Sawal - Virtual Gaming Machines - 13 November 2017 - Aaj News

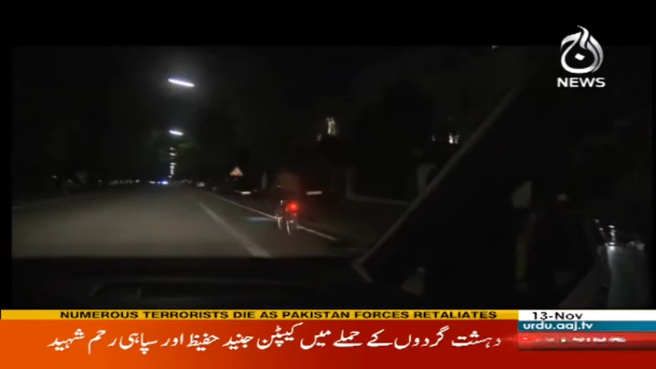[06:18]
लेकिन जिन साइकलों की लाइटें कानून के मताबिक भी हों कभी कभी उनका भी पता नहीं चलता